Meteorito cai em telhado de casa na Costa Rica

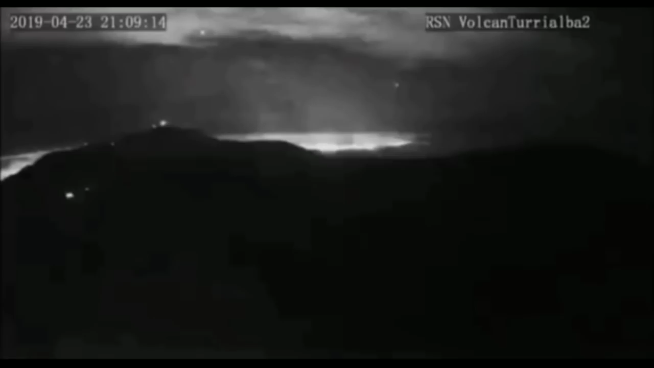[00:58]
Bom, pessoal, tu está vendo aí esse clarão, que é o clarão provocado pela entrada do meteoro na atmosfera terrestre, que virou uma grande bola de fogo e explodiu.
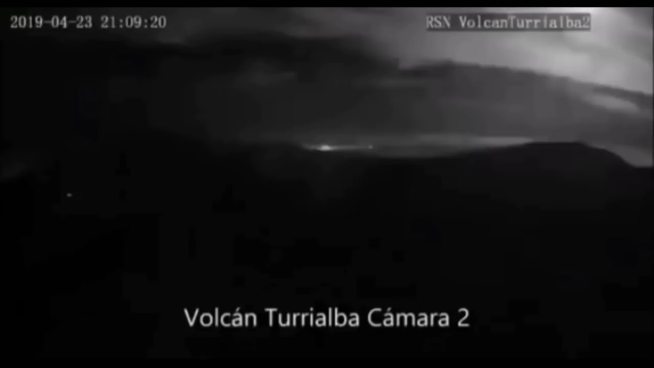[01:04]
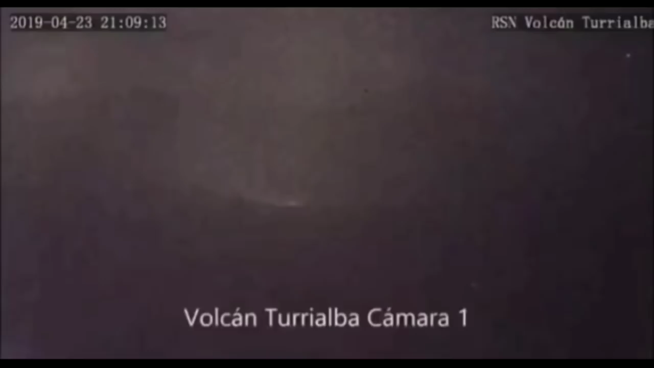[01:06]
E a câmera que captou a entrada dele, nesse bólido, é a câmera de monitoramento vulcânico que tem lá na Costa Rica.